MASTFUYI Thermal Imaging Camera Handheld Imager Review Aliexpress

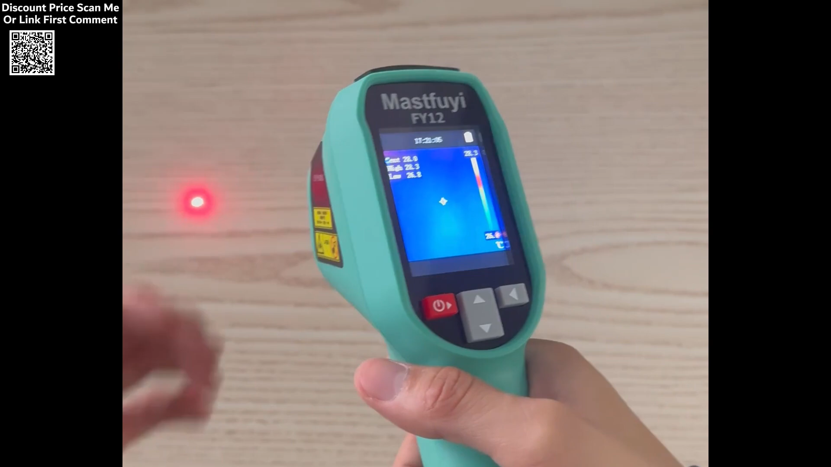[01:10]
Whether you're a professional conducting safety inspections or someone exploring the outdoors,
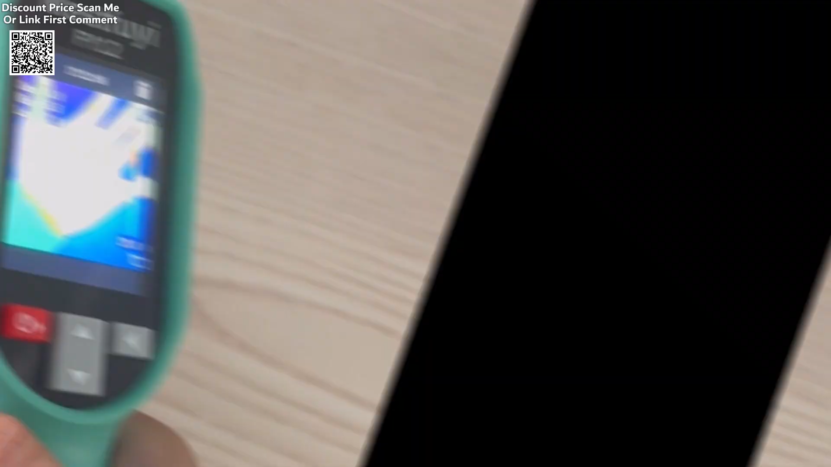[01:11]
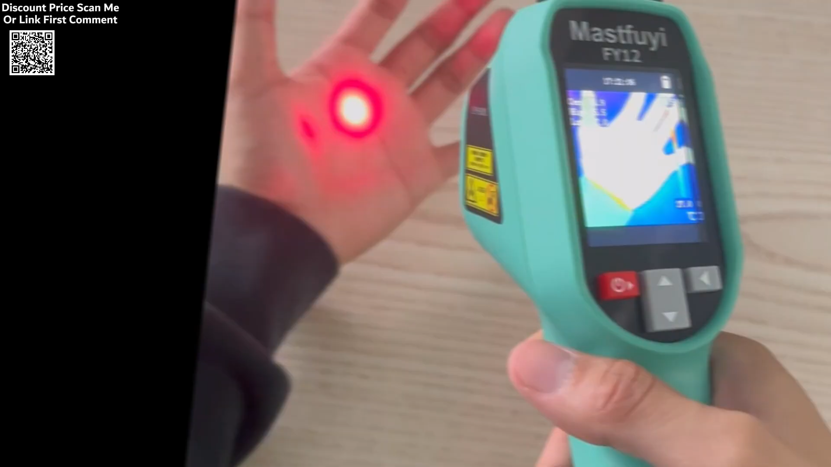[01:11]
the MassFuey Rechargeable Thermal Imaging Camera is the perfect companion for swift detection,